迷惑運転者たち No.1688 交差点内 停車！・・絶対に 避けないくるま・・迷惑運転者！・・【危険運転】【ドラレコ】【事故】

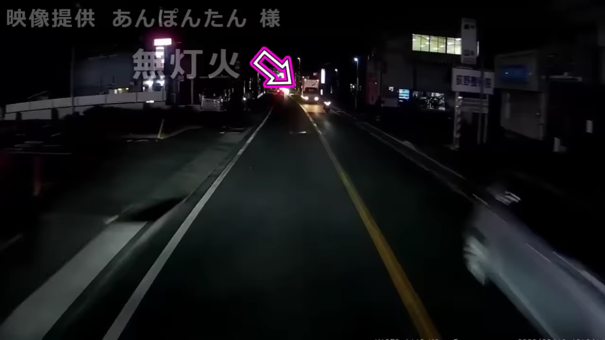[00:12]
あら、ライトつけないよ、ライト。節電か。電気代高いからね。それ関係ねえよね。